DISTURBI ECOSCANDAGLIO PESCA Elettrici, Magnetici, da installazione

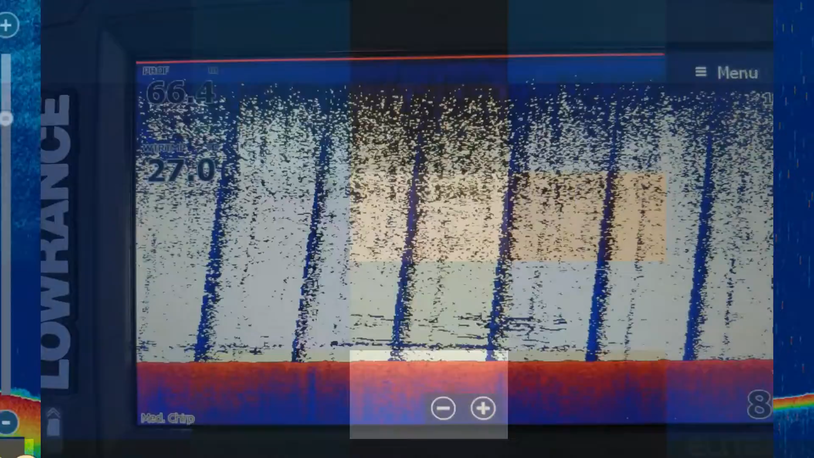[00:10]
I disturbi sullo schermo del nostro ecoscandaglio. Oggi ti spiego come riconoscerli e nella gran parte dei casi curarli.
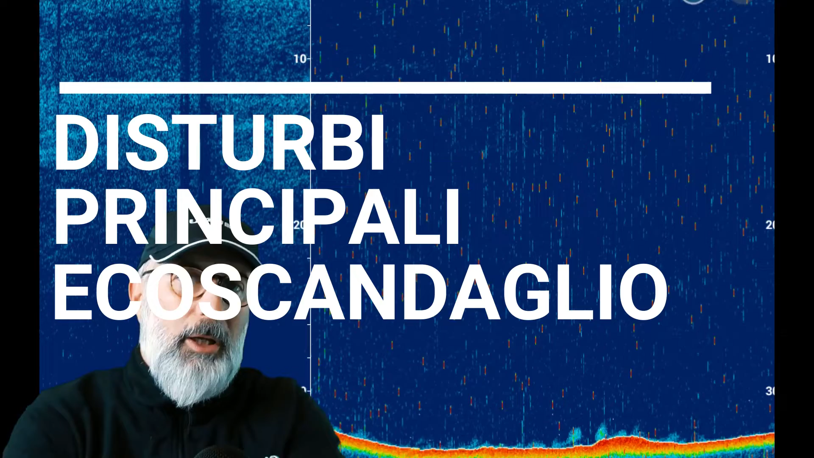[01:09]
Se abbiamo i disturbi,
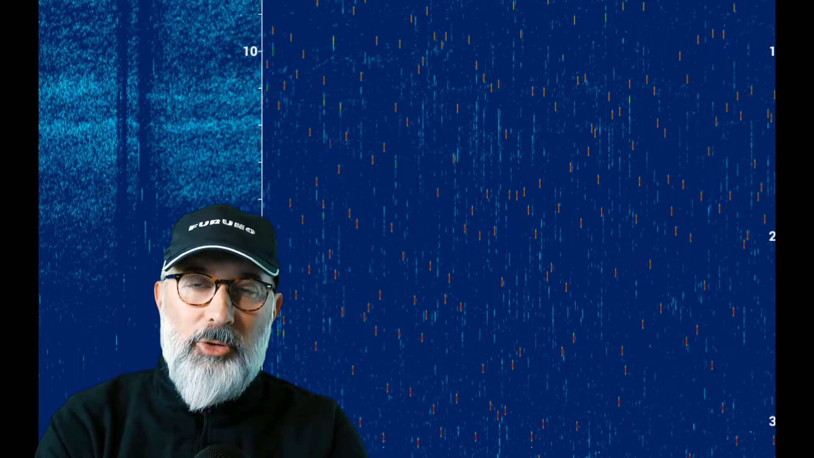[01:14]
solo quando la barca è in movimento, indipendentemente se è piano o veloce, molto probabilmente è dovuto il disturbo a un errato montaggio della sonda.
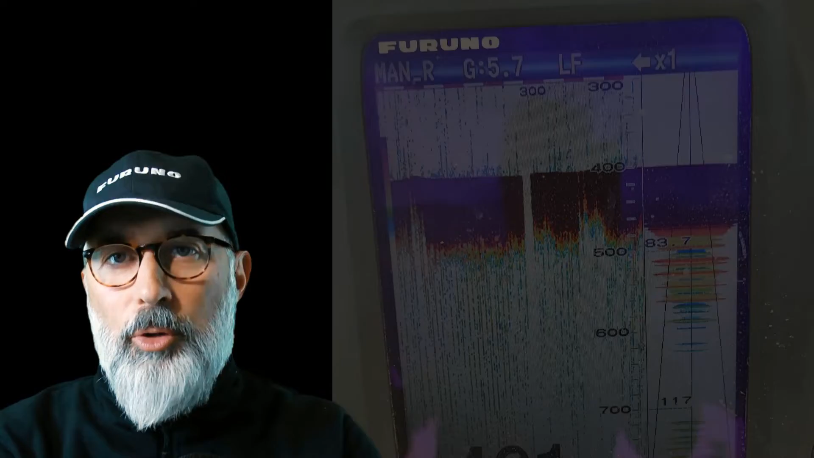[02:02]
Iniziamo con i disturbi elettrici o magnetici. I disturbi elettrici riguardano il cavo di alimentazione o l'alimentazione stessa.
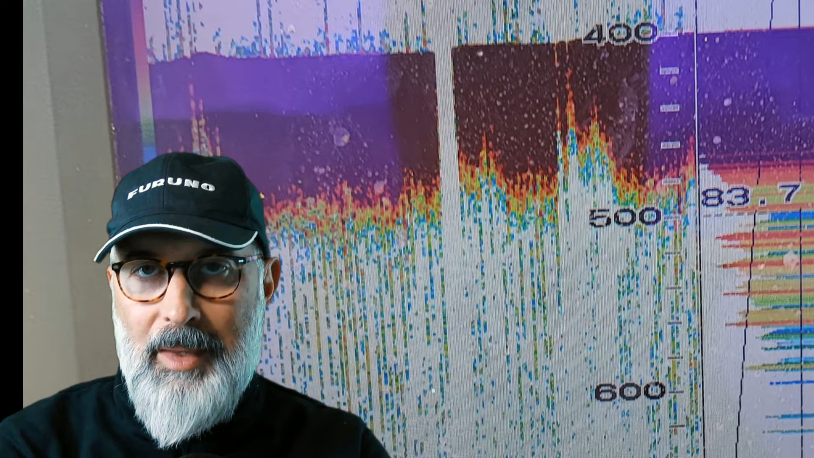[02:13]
Sono riconoscibili sullo schermo, proprio come vi sto mostrando ora, tramite delle piccole barrette verticali, che di solito possono essere rosse anche,
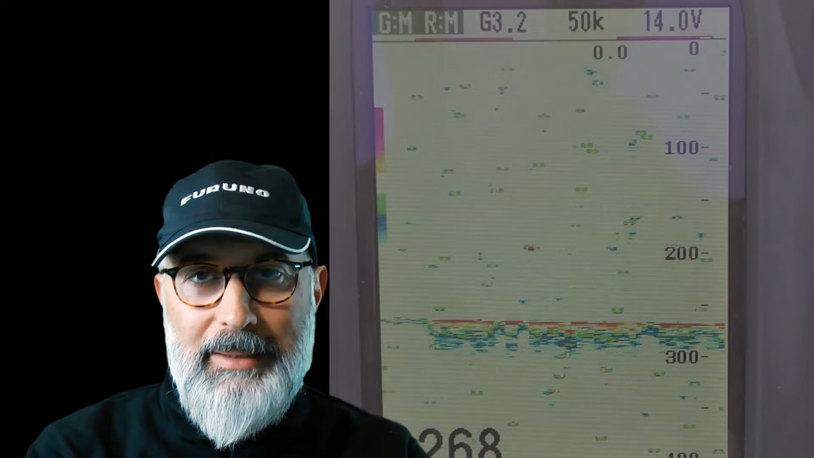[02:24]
e che si riconoscono anche al di sotto della linea del fondo, al di sotto della banda rossa, dove vi sto mostrando adesso.
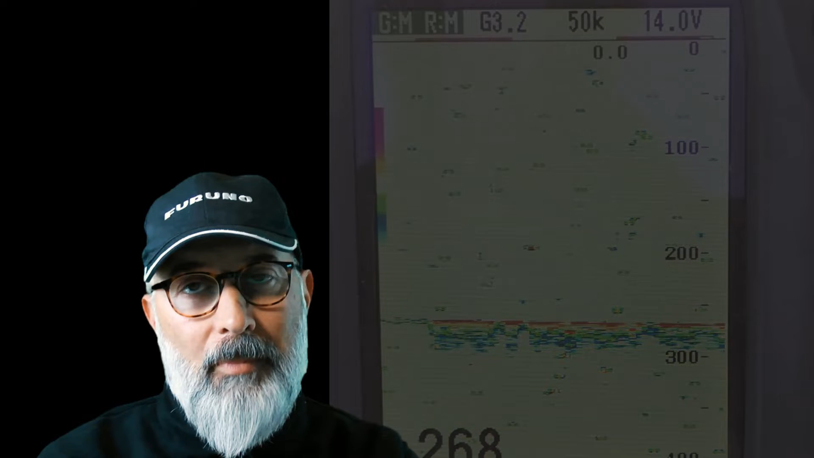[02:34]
Questi disturbi elettrici possono essere causati da diverse cose.
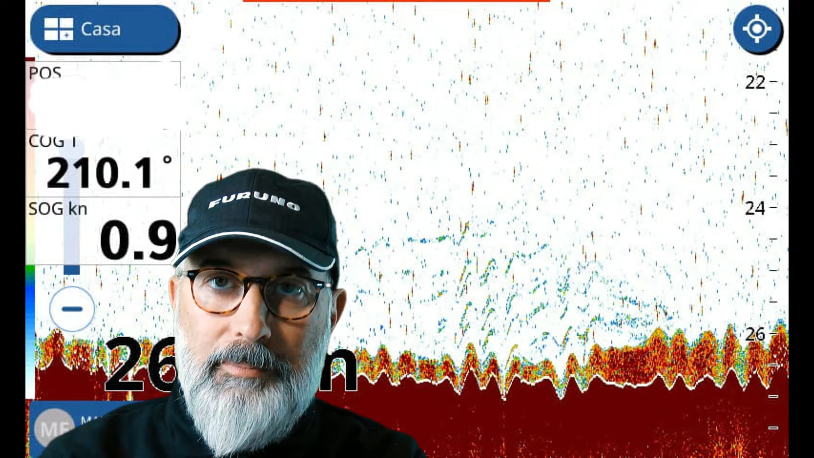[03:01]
A volte questo tipo di disturbo è determinato anche dalla troppa vicinanza dei cavi elettrici rispetto al cavo della sonda.
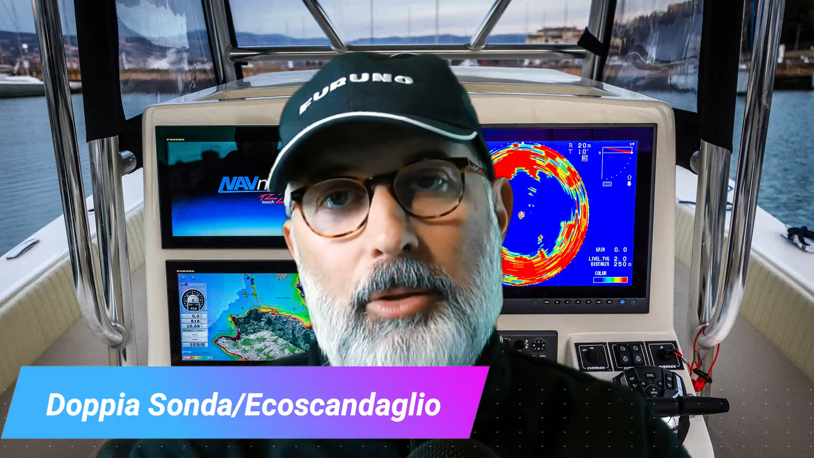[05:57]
Quando abbiamo due strumenti a bordo e li usiamo contemporaneamente,
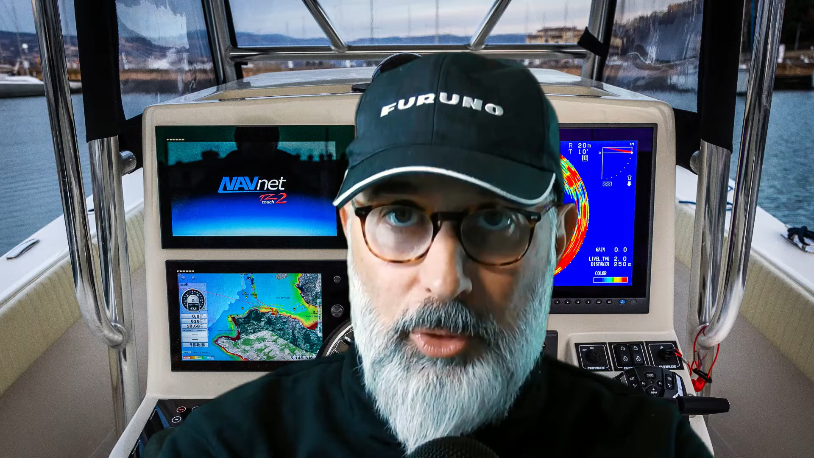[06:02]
cioè tutti e due sono accesi, in questo caso dobbiamo avere cura di andare a spegnere e mettere in stand-by la parte fish find di quel strumento in modo che non vada a dar
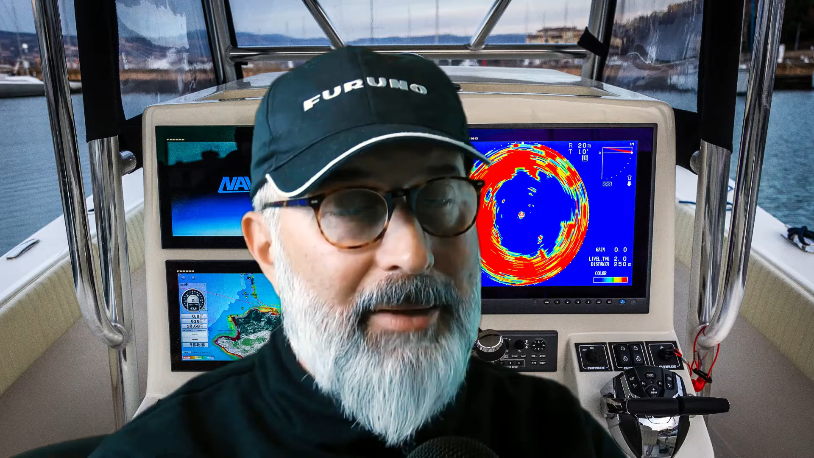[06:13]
fastidio al nostro altro strumento che stiamo usando magari come ecoscandaglio.